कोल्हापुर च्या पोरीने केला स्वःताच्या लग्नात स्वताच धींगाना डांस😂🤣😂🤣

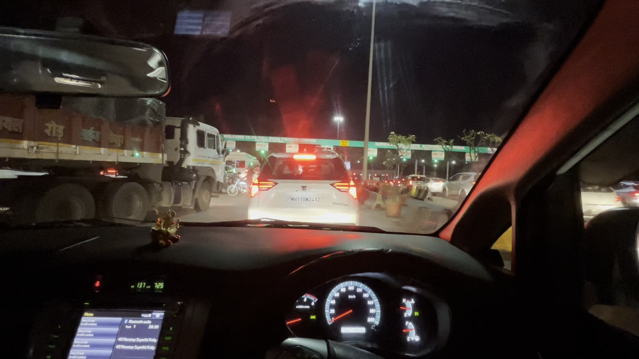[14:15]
मस्त रोड लाईट चालू झालेली संध्याकाळ झाले पण कॅमेरात तुम्हाला उजेड दिसत असेल
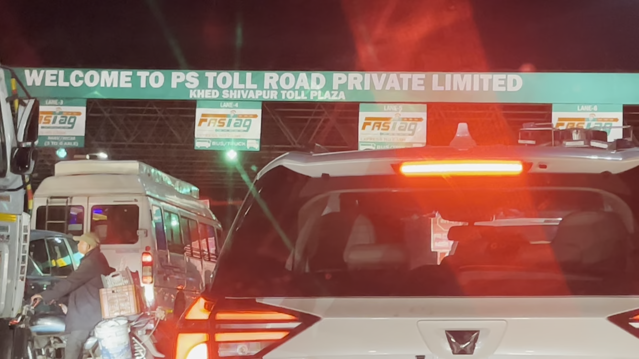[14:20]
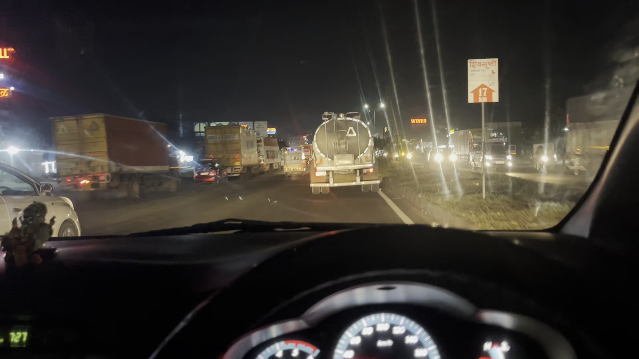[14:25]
आता वाजलेत 6 आणि बाहेर अंधार आहे पण याच्यात व्हाईट पोर्शन क्लिअर दिसतोय मागची लोक झोपलेत आणि उठतायत मध्ये मध्ये
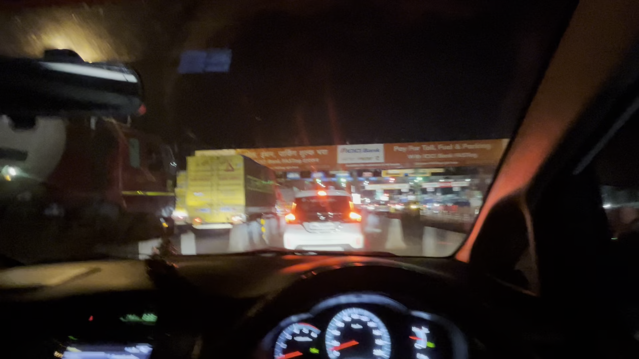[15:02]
व्हिडिओ चालू केली आणि लगेच फटाफट तिथनं गाड्या सोडल्या म्हणून काही शूट नाही केला 1 मिनिटं पण नाही लावलं कधीपासून थांबलेलो पण निघालो आता परत भेटूयात आता, आता डायरेक्ट पुण्याला, पुणे पुणे पुणे.
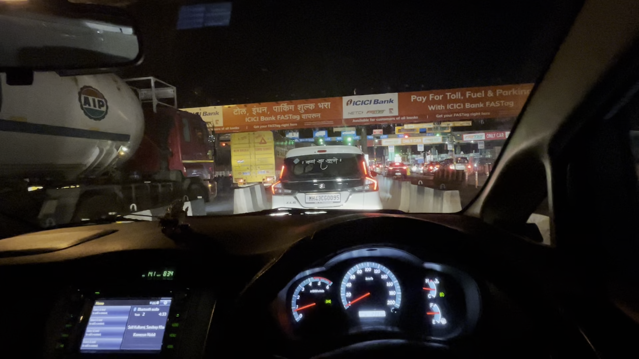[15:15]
आपण विद्येचं माहेरघर आपलं पुणे पोहोचलोय पुण्याला. आता इथनं आपल्याकडे 2 तासाचा रस्ता आहे आणि आता वाजले